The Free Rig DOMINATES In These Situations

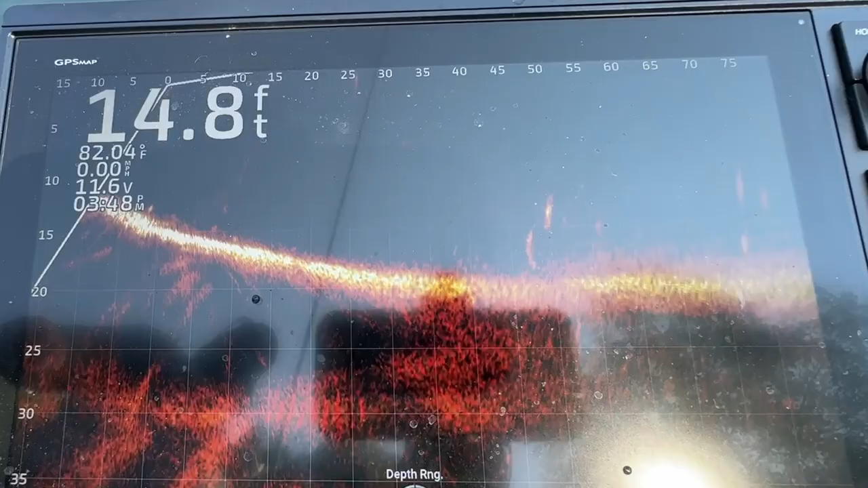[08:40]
On screen: depth 14.8 ft, water 82.04°F
Okay now you can see we got a few bass out here on a ledge.